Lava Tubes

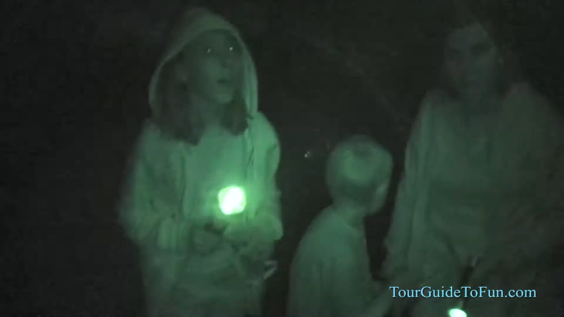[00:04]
okay here we are caving show
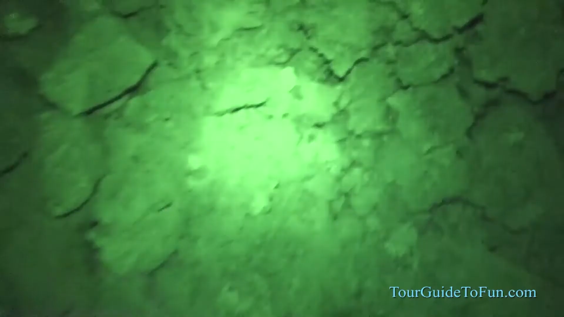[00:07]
what we're walking on where's
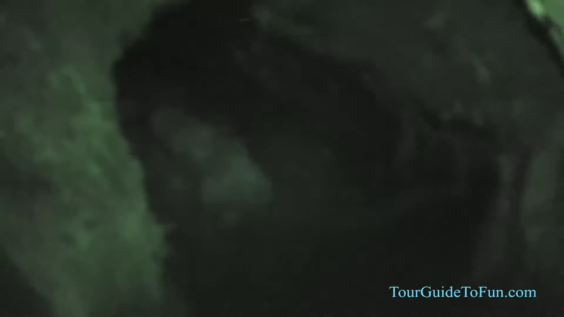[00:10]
water watch this lava tube gets slippery oh you want to go in here no no let's go
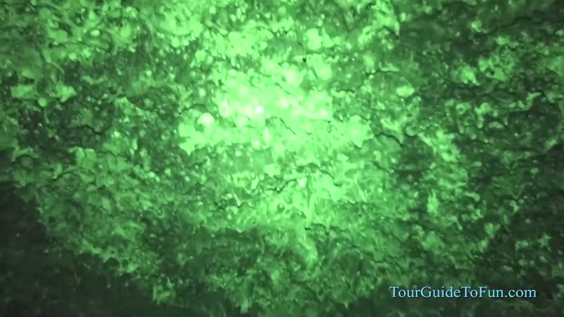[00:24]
guys let's go not down there let's check it out no here shine the light on the ceiling is
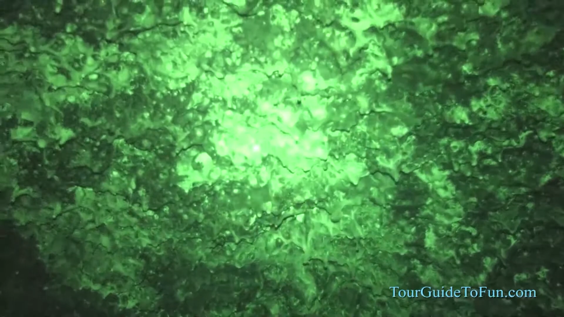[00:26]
this the golden dome let me see what's through here if